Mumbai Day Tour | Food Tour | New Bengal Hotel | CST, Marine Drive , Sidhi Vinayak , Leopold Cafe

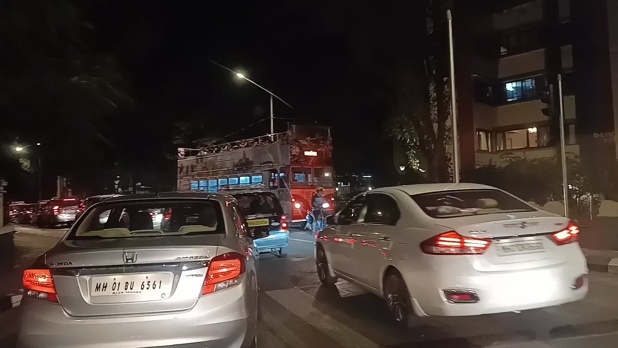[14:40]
এটা গেটওয়ে অফ ইন্ডিয়ার ওখান থেকেই ছাড়ে বা চার্চ গেট থেকে ছাড়ে, 2-2.5 ঘন্টা ট্রিপ হয় এটা, বাট কোথাও ওরা দাঁড়ায় না, মানে নামতে দেয় না। আপনি এখন যেটা আছে দ্য তাজ প্যালেস,